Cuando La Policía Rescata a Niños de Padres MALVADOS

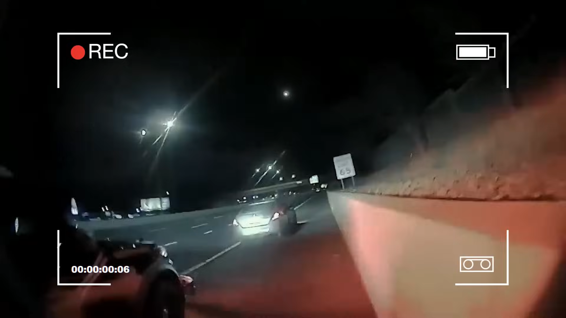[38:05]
Los oficiales que patrullaban notaron que un automóvil iba a exceso de velocidad alcanzando más de 110 millas por hora.